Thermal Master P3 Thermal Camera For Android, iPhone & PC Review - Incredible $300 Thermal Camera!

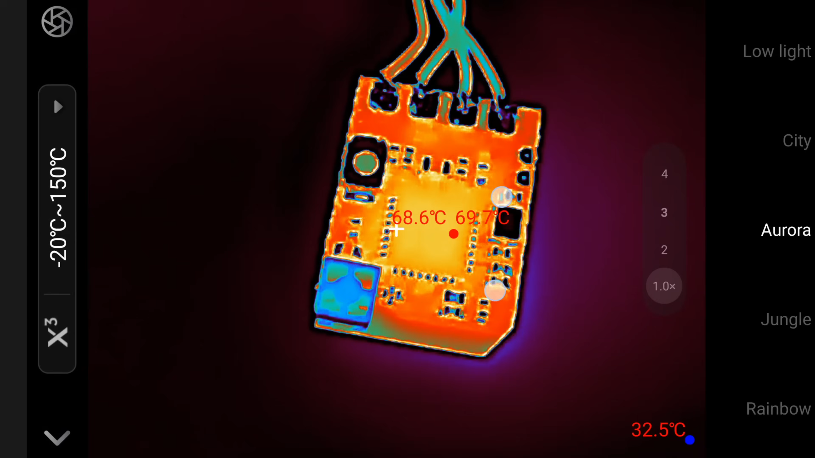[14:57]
On screen: spot 68.6°C, max 69.7°C
No problem at all. Heading back to our main board. Let's just get to where we were in focus there.
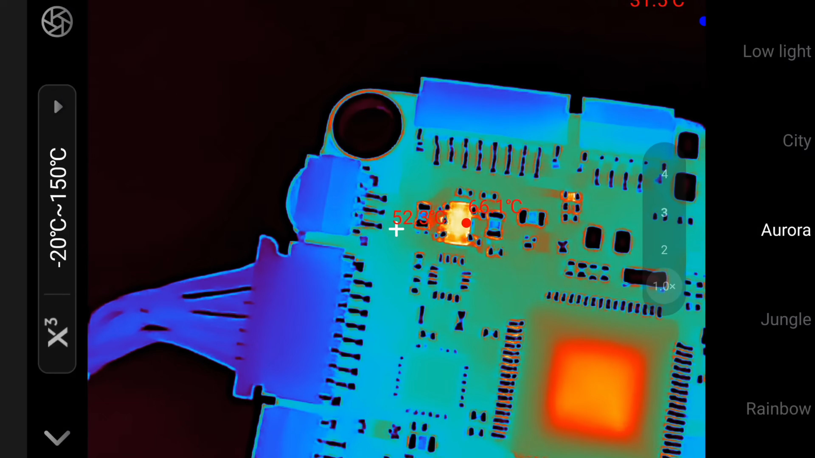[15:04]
So we've got that IC. Honestly this camera is phenomenal. And if I wanted to get in closer we could with the digital
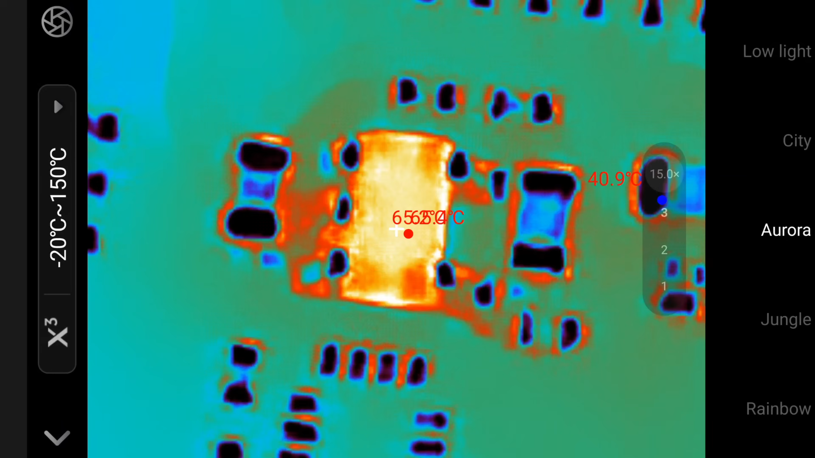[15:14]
zoom you can easily identify with this. No problem whatsoever. Here is some of the directly recorded footage of these PCBs as well so you can see exactly what you're getting out of the camera. I've set up some temperature monitoring as well.
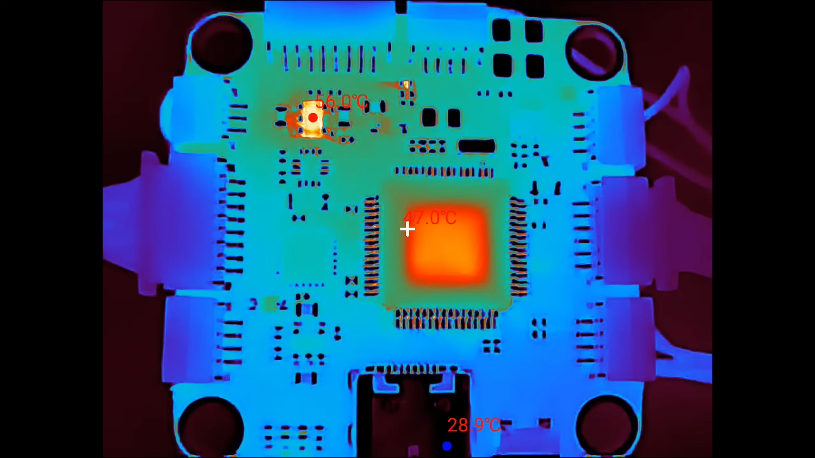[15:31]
Again it's just such a good image from this thermal camera. I'll scroll through a couple of different pieces of footage just to give you an overview.
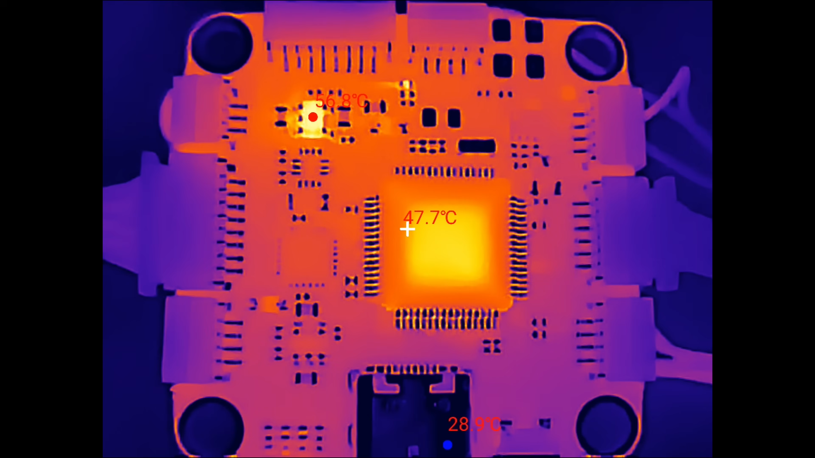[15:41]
On screen: spot 47.7°C
But this gives you an idea of the kind of footage that you can get from this unit. And again whilst not just for board repair